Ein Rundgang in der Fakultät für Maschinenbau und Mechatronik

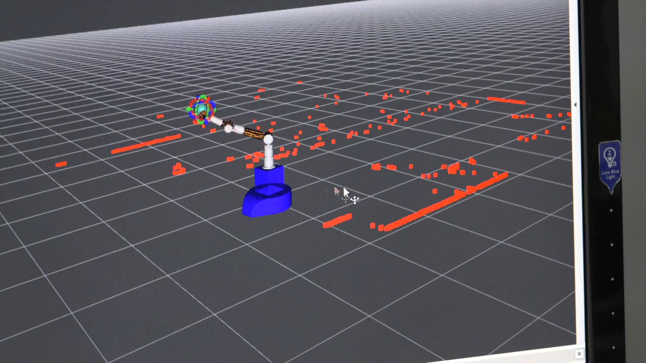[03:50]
Und man sieht das hier, ein paar Punkte, die sich bewegen.
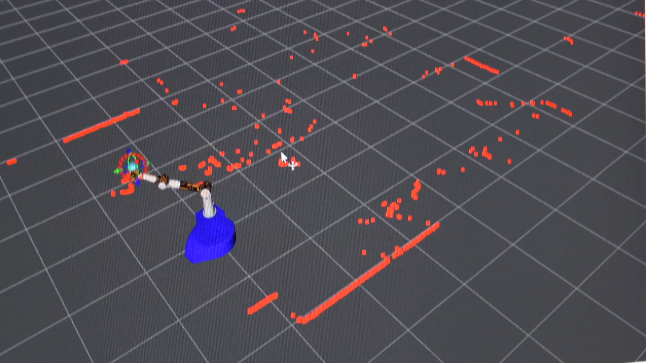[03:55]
Die Punkte, das bin ich, wie ich mich vor dem Roboter bewege.